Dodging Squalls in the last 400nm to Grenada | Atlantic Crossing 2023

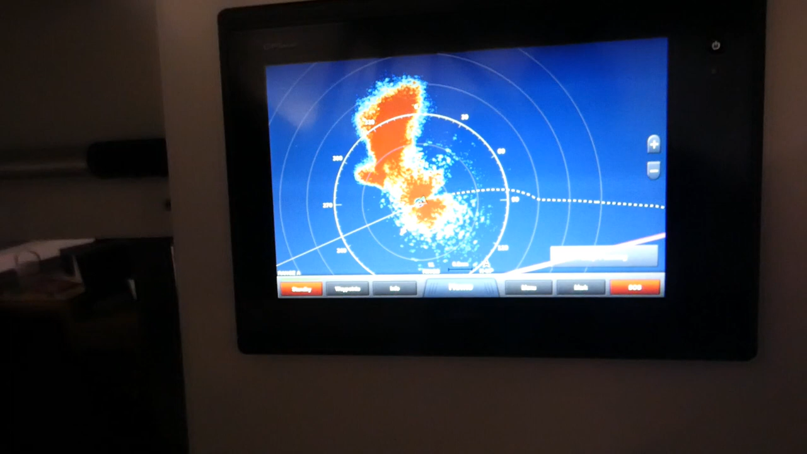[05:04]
you can see it's off to our starboard side, but it does seem to be tracking a little bit faster than we are. So it's going to stay a long time. 78 miles to go.